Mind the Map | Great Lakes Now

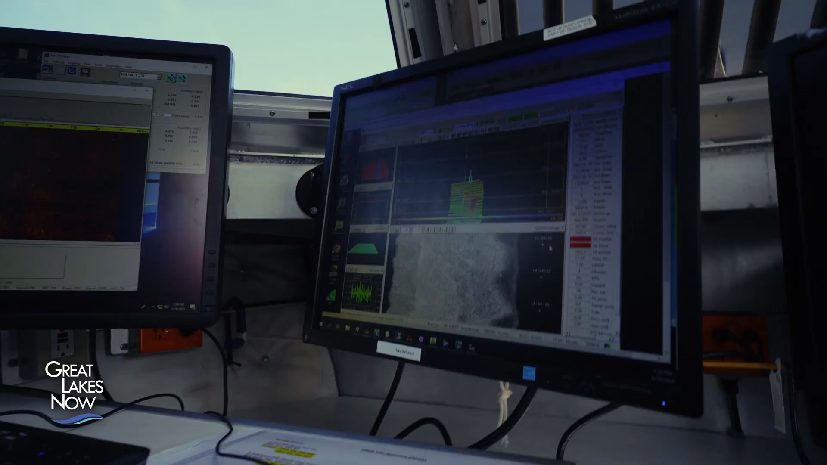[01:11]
Hydrographic Survey is taking technology and mapping the bottom of the ocean floor to get appropriate or proper
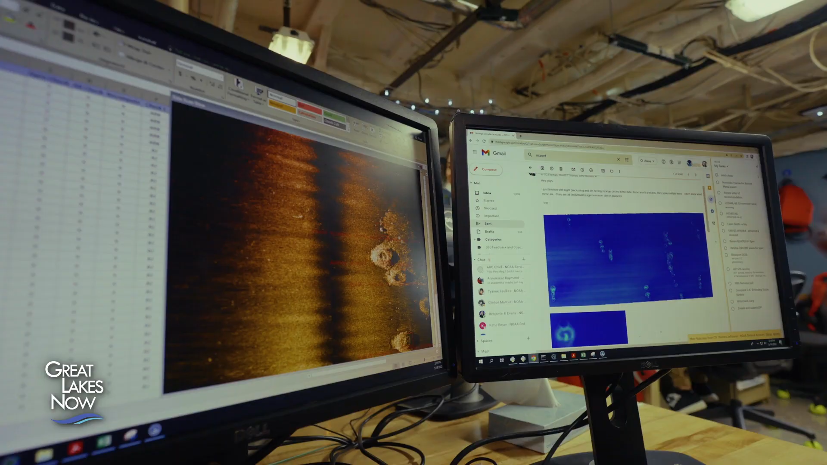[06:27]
He brought something strange up on the screen that he wanted me to see.
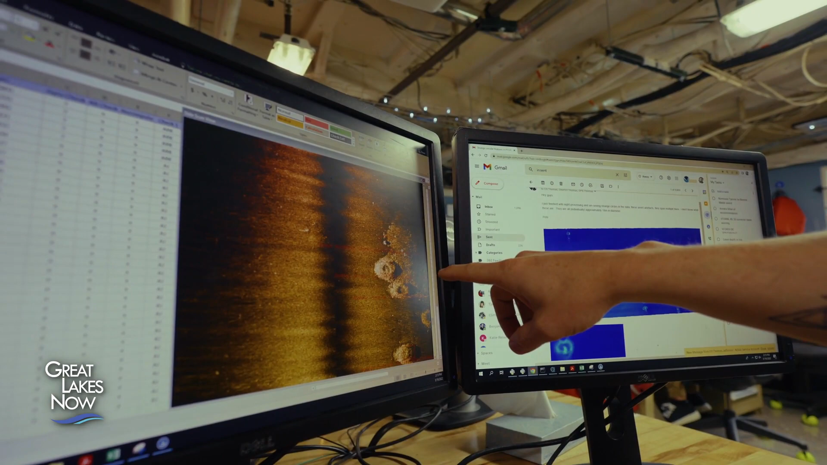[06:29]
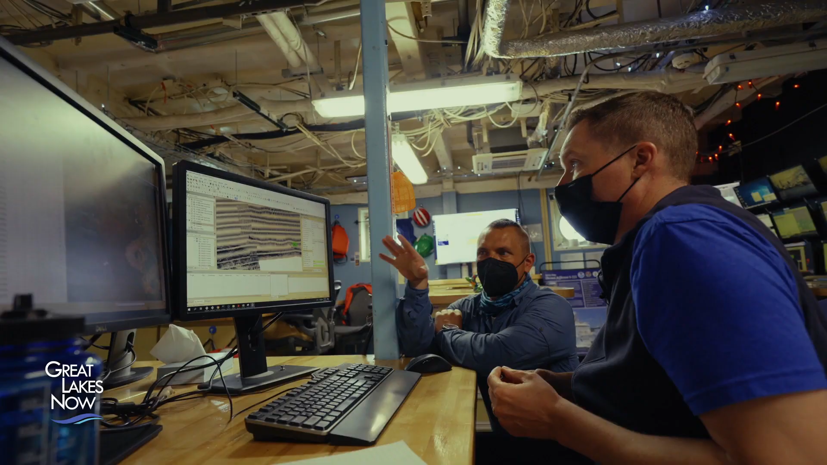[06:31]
You've brought something up on the screen here that you wouldn't necessarily expect to find at the bottom of one of the Great Lakes.
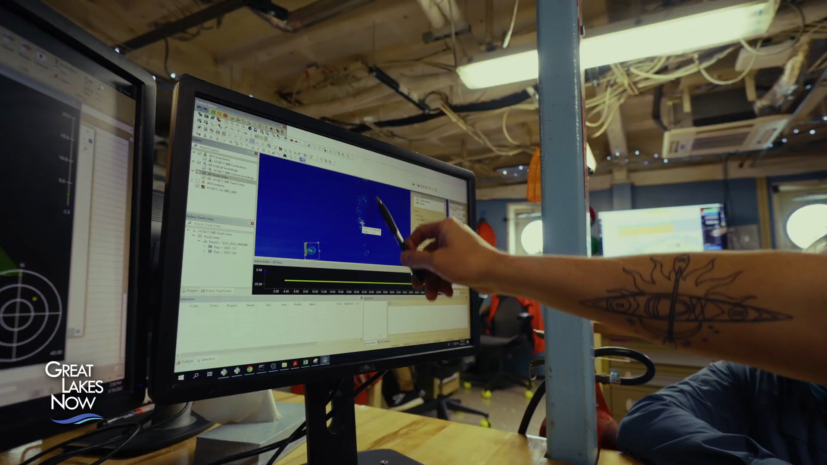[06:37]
A couple of people have seen these before me and I saw more of them last night,
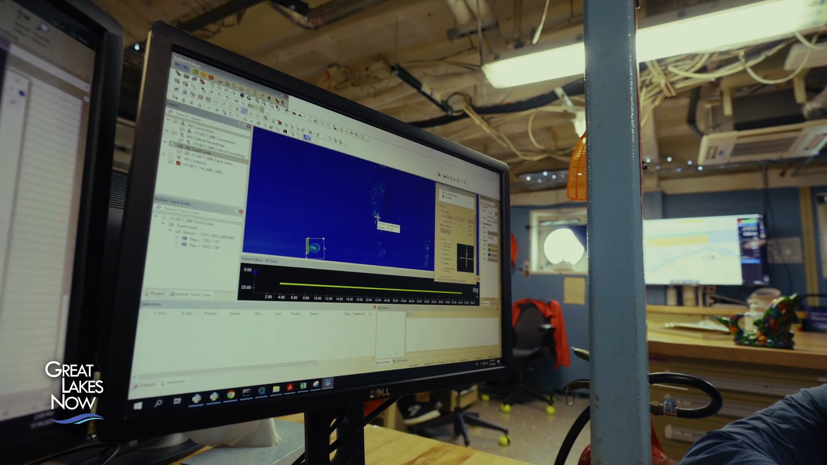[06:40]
these 18 meter diameter rings.
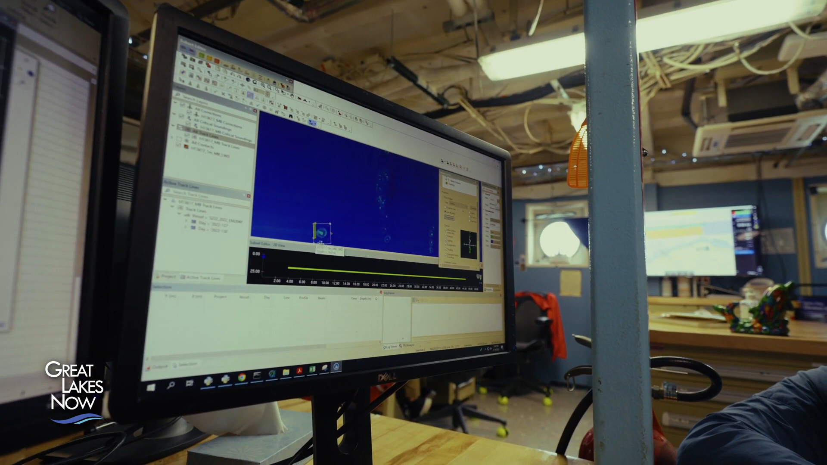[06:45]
I drew a subset over it.
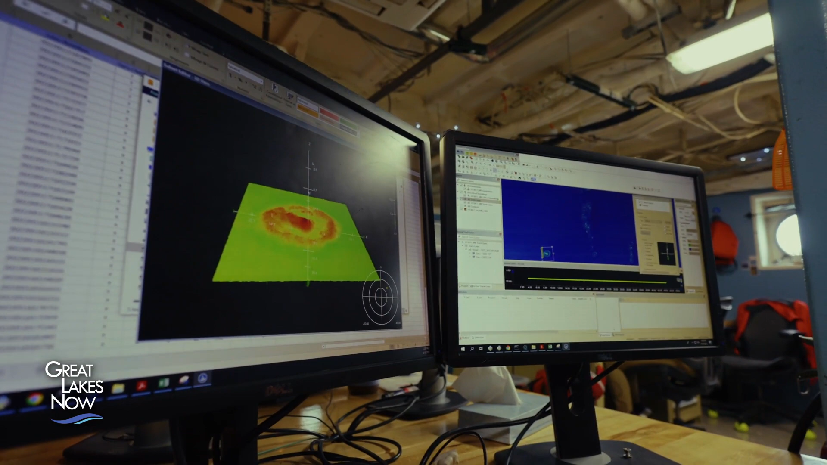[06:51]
And so over in the other window here in subset editor, you can see it in 3D. It's maybe sticking up about a tenth to two tenths of a meter.